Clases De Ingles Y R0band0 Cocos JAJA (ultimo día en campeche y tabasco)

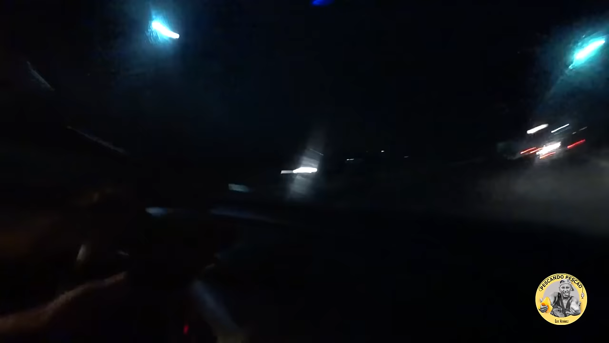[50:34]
Aguas. Miren, soy el doc tirando luces altas. Hola, hijo de tu puta madre. Tiraría las luces altas, pero no tengo luces altas. Da gracias a Dios que hay luces.